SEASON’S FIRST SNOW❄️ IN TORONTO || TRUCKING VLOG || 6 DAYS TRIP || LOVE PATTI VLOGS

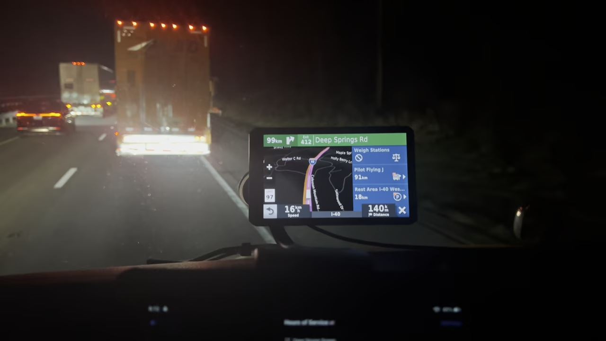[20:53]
ਅਤੇ ਪੰਪ ਹੈਗਾ ਵਾ 99 ਕਿਲੋਮੀਟਰ ਦੂਰ
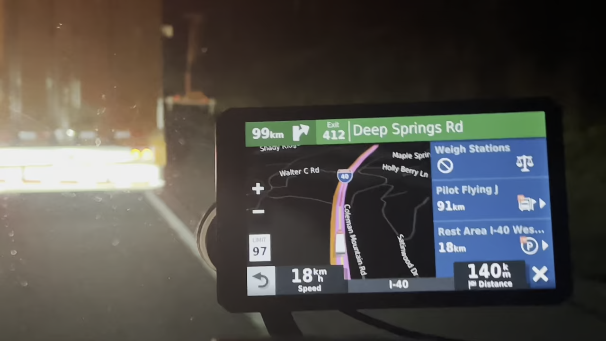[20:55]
ਅਤੇ ਹੁਣ ਇੱਥੇ ਟ੍ਰੈਫਿਕ ਲੱਗ ਗਈ ਯਾਰ ਜਾਮ ਲੱਗ ਗਿਆ ਹੁਣ ਕੰਮ ਪੂਰਾ ਪੂਰਾ ਹੀ ਆਪਣੇ ਤੇਲ ਕਹਿੰਦੇ ਪਹੁੰਚਿਆ ਜਾਂਦਾ ਕਿ ਨਹੀਂ ਪਹੁੰਚਿਆ ਜਾਂਦਾ
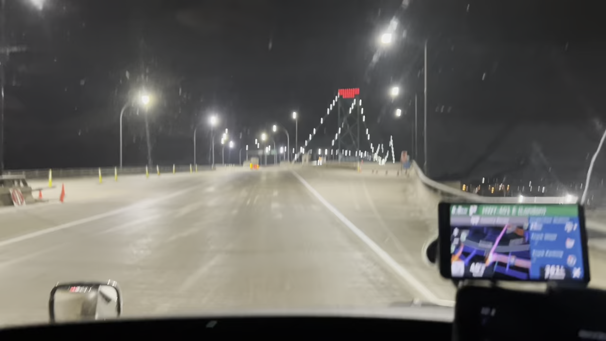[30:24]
ਲਓ ਮਿੱਤਰੋ ਬਾਰਡਰ 'ਤੇ ਆਪਾਂ ਗਏ ਹਾਂ ਕੈਨੇਡਾ ਦੇ ਟਾਈਮ ਹੋ ਗਿਆ 9 ਵਜਣ ਵਾਲੇ ਆ 8:52 ਹੋ ਗਿਆ
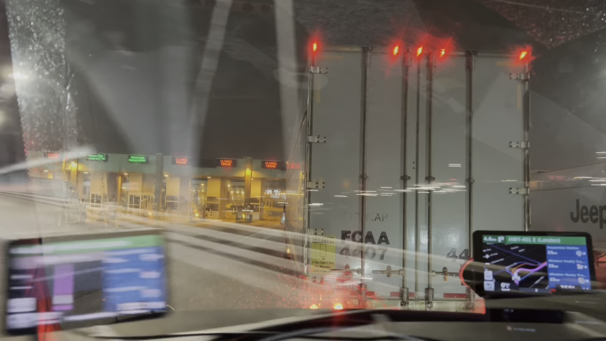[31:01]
ਲੋ ਬਾਈ ਵੇਖਦੇ ਜੇ ਹੁਣੇ ਮੈਂ ਤੁਹਾਨੂੰ ਵੇਲੋ ਬ੍ਰਿਜ 'ਤੇ ਵਿਖਾਉਣਾ ਹੈ ਬਿਲਕੁਲ ਕੰਮ ਕਲੀਨ ਸੀ ਸਾਫ਼ ਸੀ ਨਾ ਇਹ ਵੇਲੋ ਬ੍ਰਿਜ ਕ੍ਰੋਸ ਕੀਤਾ ਨਹੀਂ ਆਹ ਵੇਖ ਲਓ ਸੁਣੋ
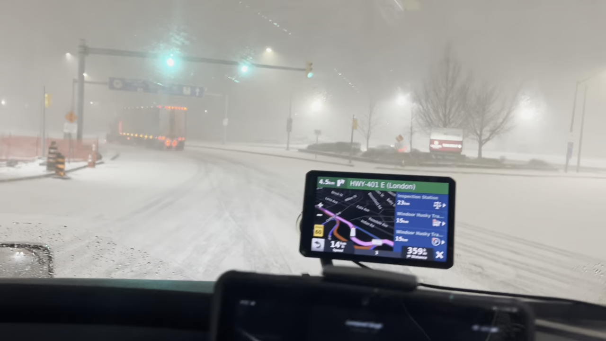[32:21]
ਰੋਡ 'ਤੇ ਆਹ ਪਿੱਛੇ ਬਾਰਡਰ ਆ ਜਿੱਥੋਂ ਮੈਂ ਨਿਕਲ ਲੈਂਦਾ ਇਹ ਬਾਰਡਰ ਹੀ ਕ੍ਰੋਸ ਕਰਨ ਦਿਆ ਆਹ ਵੇਖ ਲਓ ਬਾਅਦ ਇੰਨਾ ਬੁਰਾ ਹਾਲ ਯਾਰ ਕੈਨੇਡਾ ਦਾ ਨਾ ਵਾਕੇ ਅਜੇ ਆਹ ਪਿੱਛੇ ਬਾਰਡਰ ਆਹ ਲੰਘਿਆ ਜੇ ਤਾਂ ਆਹ ਹਾਲ ਵੇਖ ਲਓ ਰੋਡ 'ਤੇ
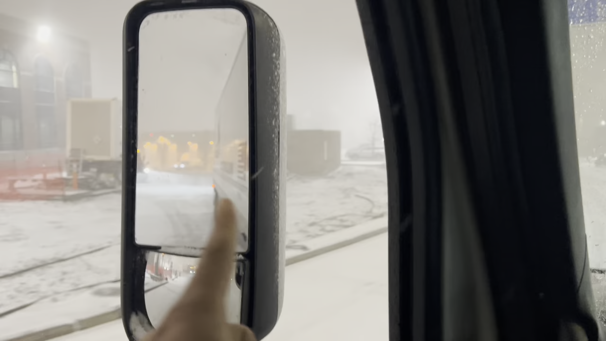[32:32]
ਵੇਖਿਆ ਸੁਣਾਓ ਇਹ ਪੱਖੋਂ ਬਾਈ ਜੀ ਅਮਰੀਕਾ ਘੈਂਟ ਆ ਵੇਖ ਲਓ ਜਿੱਥੇ ਮੈਂ ਸਵੇਰੇ ਤੁਰਿਆ ਫਿਰਦਾ ਨਾ ਉੱਥੇ ਮਤਲਬ
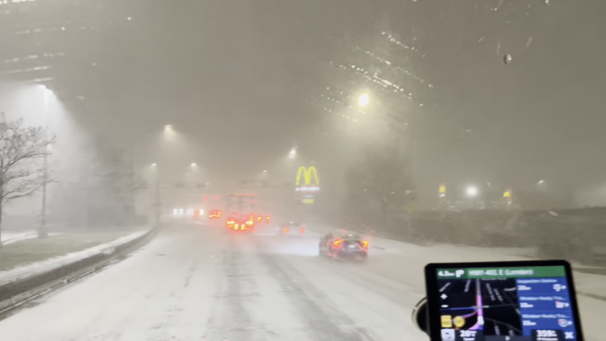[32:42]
11 ਡਿਗਰੀ ਟੈਂਪਰੇਚਰ ਸੀ ਅਤੇ ਇੱਥੇ -4 ਡਿਗਰੀ ਆ ਆਹ ਵੇਖ ਲਓ ਸੁਣਾਓ ਕਿੱਦਾਂ ਡਿੱਗਣ ਦੀ ਹੈ ਮੀਂਹ ਆ ਨੂੰ ਮਿੰਟੋ ਮਿੰਟ ਹੀ ਕੰਮ ਭਰ ਗਿਆ ਜੇ ਵੇਖ ਲਓ ਮਿੰਟੋ ਮਿੰਟ ਹੀ
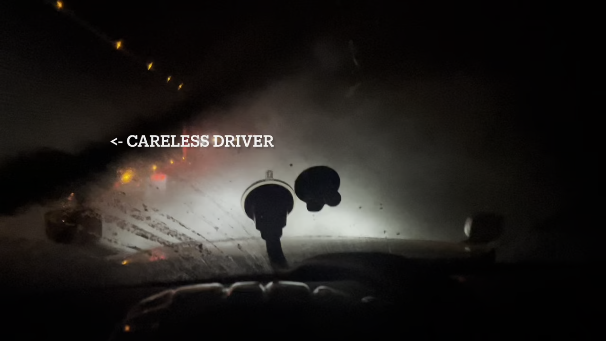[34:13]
ਯਾਰ ਆਹ ਮੂਰਖ ਹੀ ਹੁੰਦੇ ਡਰਾਈਵਰ ਮੈਂ ਲਾਇਆ ਹਿਸਾਬ ਇਹ ਕੀ ਹਾਲ ਬਣਾ ਗਿਆ ਰੋਡ 'ਤੇ
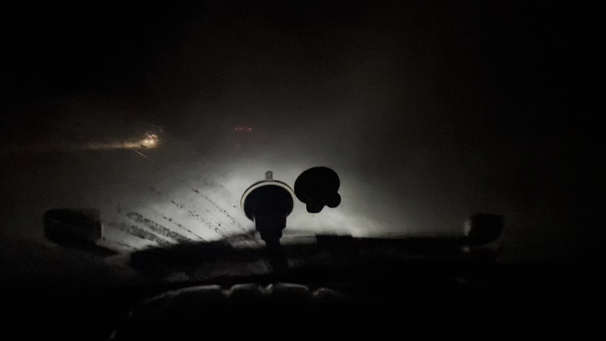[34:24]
ਲੋਕਾਂ 'ਚ ਬਾਈ ਹੌਸਲੇ ਨਾਂ ਦੀ ਚੀਜ਼ ਹੀ ਨਹੀਂ ਹੈਗੀ ਟਰੱਕ ਫੜ ਲੈਂਦੇ ਯਾਰ ਥੋੜ੍ਹਾ ਹੌਲੀ ਚਲਾਓ ਬੇਸ਼ਕ ਨਾ ਚਲਾਓ ਰੋਡ 'ਤੇ ਵਿਜੀਬਿਲਟੀ ਹੈ ਨਹੀਂ ਇੰਨੇ ਵੱਡਾ ਹੀ ਆ ਤੇ ਟਰੱਕ